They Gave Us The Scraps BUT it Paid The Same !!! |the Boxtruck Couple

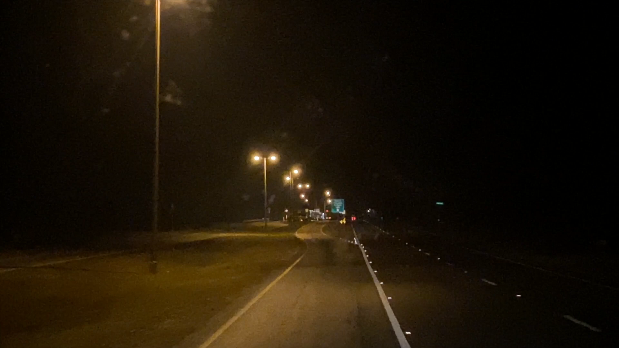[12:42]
and they got this way station right here in the middle of the road. Never seen this before. Well, I bet you got to stop at it, though. I bet you that. We actually went through here last night, and I didn't get any footage of it, so I wanted to make sure I showed it to you.
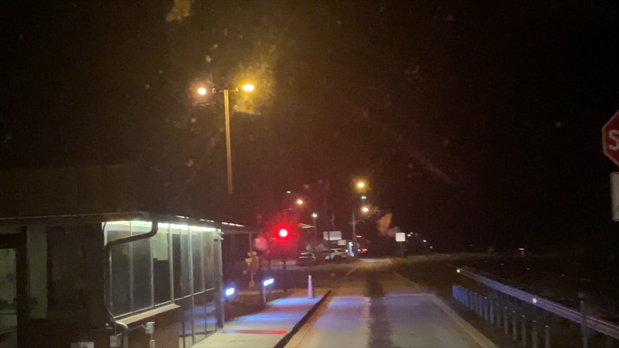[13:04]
This is Florida DOT, you guys. So you stop there first. Those lights, babe. I was asking, I wonder what those bright lights were for.
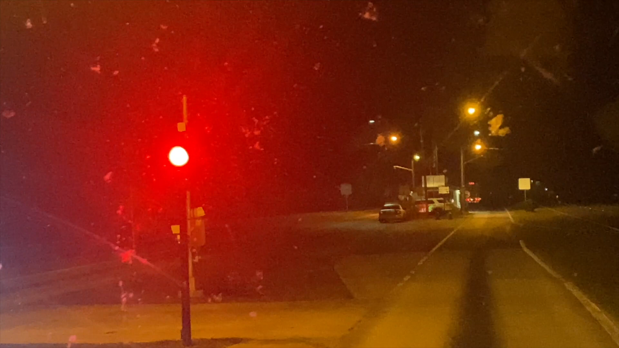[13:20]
And then you have to stop up here and wait on the light. They'll tell you whether you can go. See, we got the green light, so we can go. And I think we have to stop down here too. Ain't no thinking in it, you do. This is the inspection station. So they tell you to go ahead or they come out and they inspect.
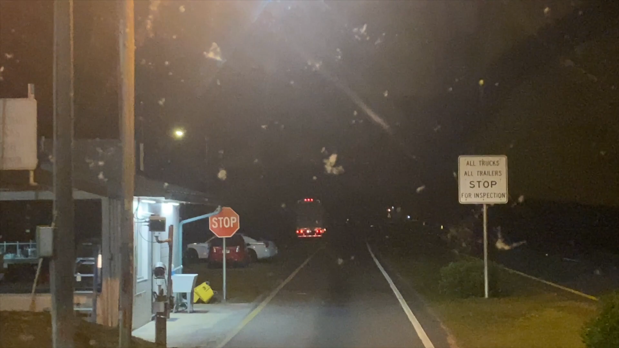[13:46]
So we're gonna see what happens.
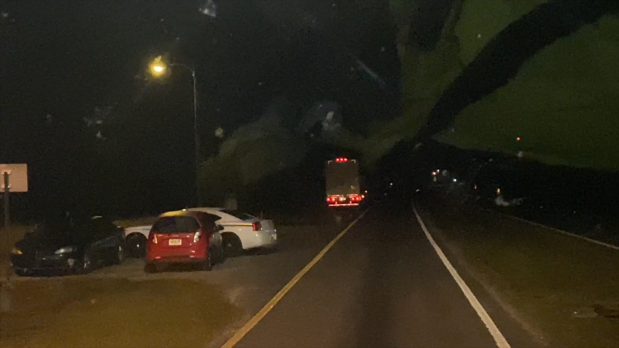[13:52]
Told us to go ahead.
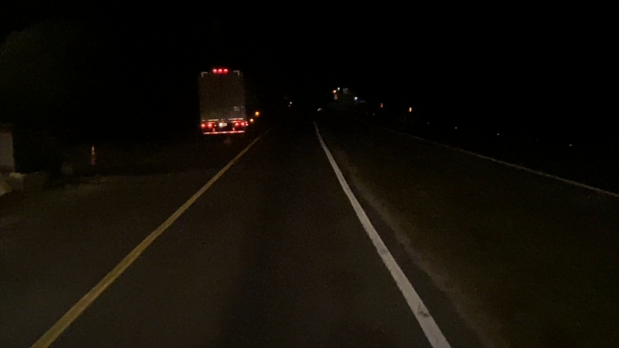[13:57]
All right, that's the way station. We headed into Georgia now, you guys.